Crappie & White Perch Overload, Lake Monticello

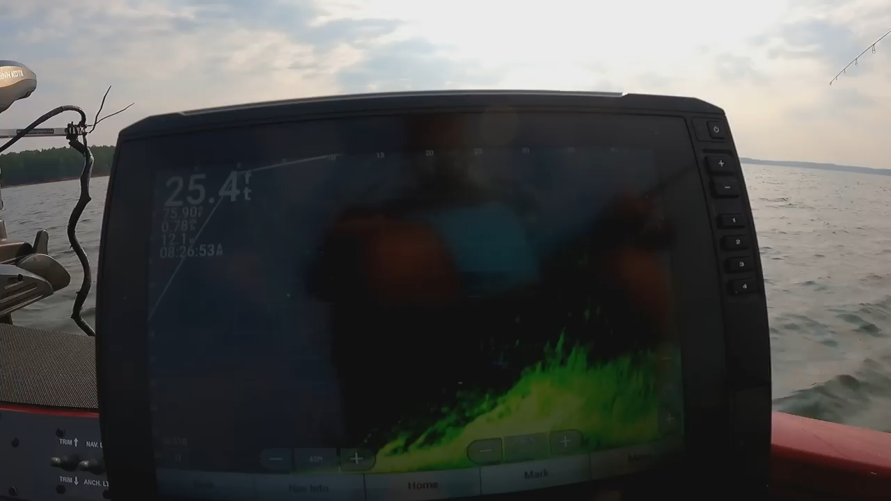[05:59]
Be done pulled on top of them. Right out there they are.
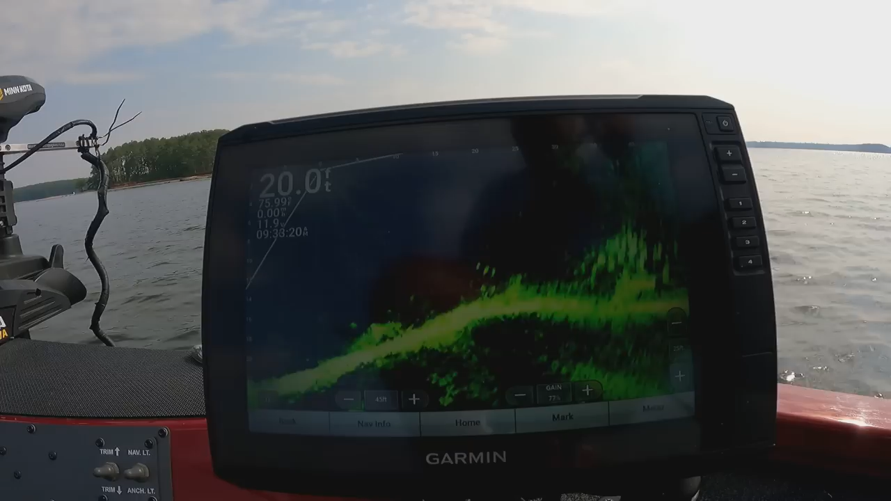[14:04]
On screen: depth 20.0 ft
They just ain't biting. One ever so often. Plenty of them now. I'm talking plenty of them.
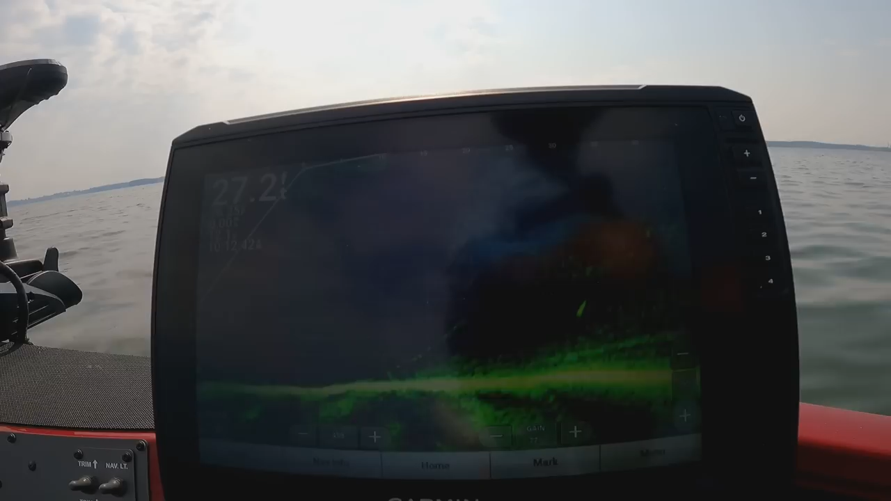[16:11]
Right there, ain't but a couple. But it's a couple.
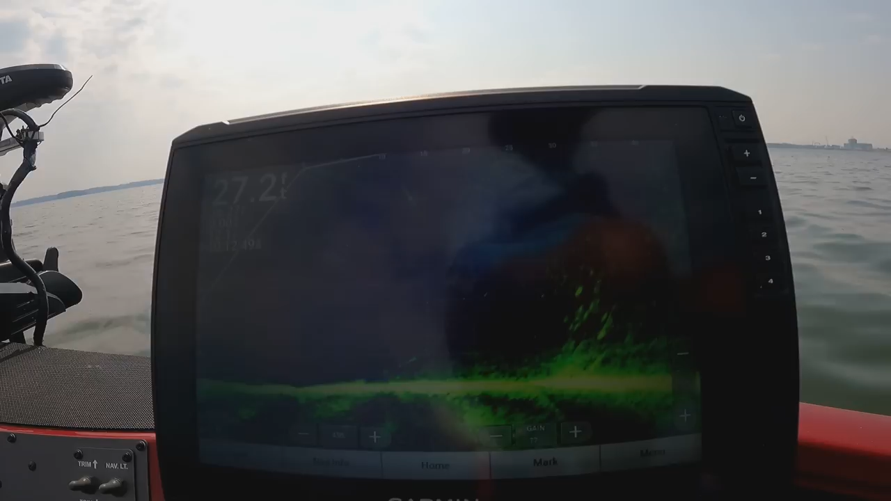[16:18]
Laying down there on the bottom right there. Right on a little brush, old brush.
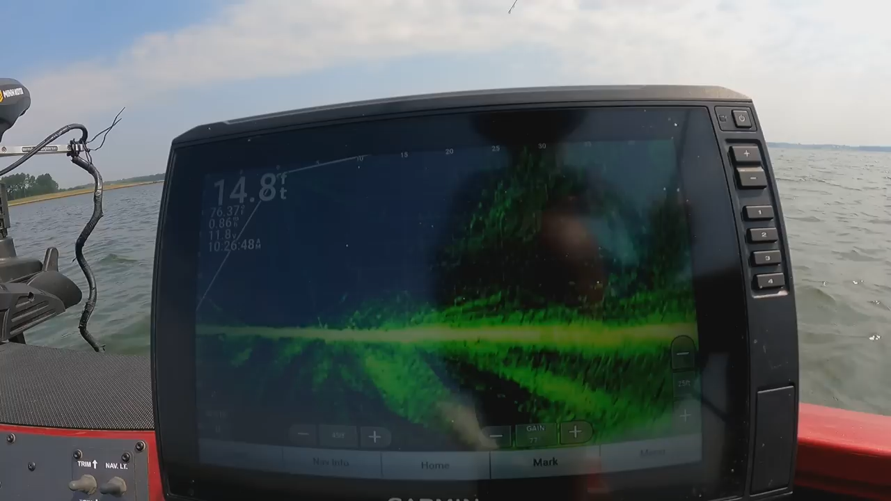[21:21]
Right on the bottom. It might not hit the cut bait.
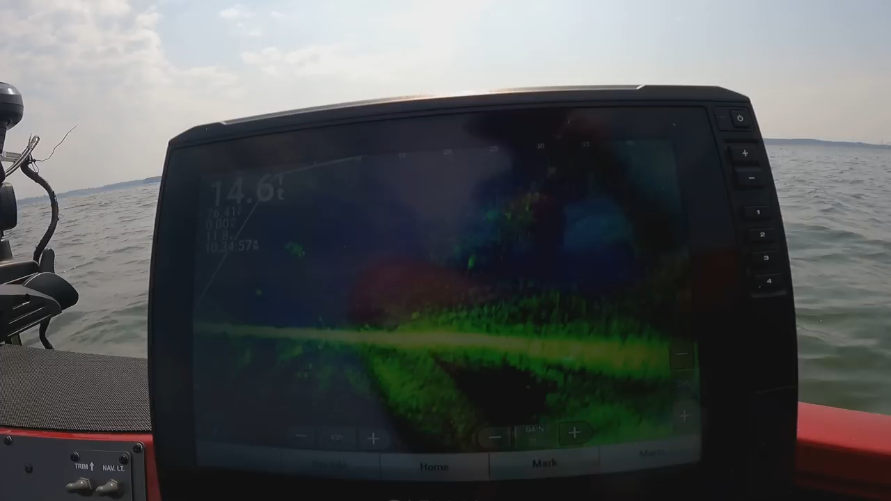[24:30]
there. Oh yeah, school of crappers out
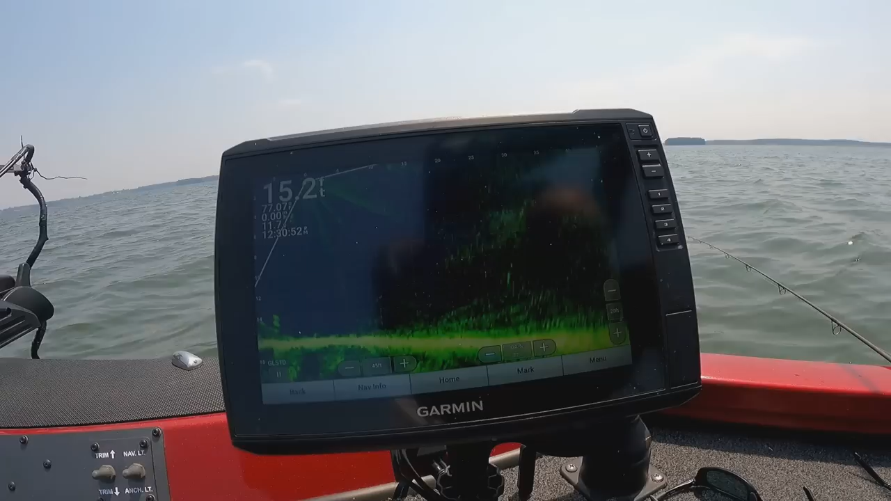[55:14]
See if we can catch them with it. Oh, they're all down there on the bottom. If I drop this down, I'm gonna catch one. There he goes.